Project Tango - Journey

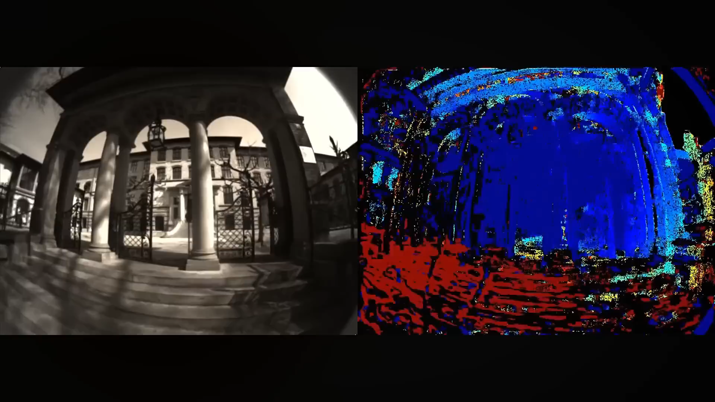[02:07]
In particular, we're looking at making it possible for Tango devices to also work outdoors in terms of capturing depth information.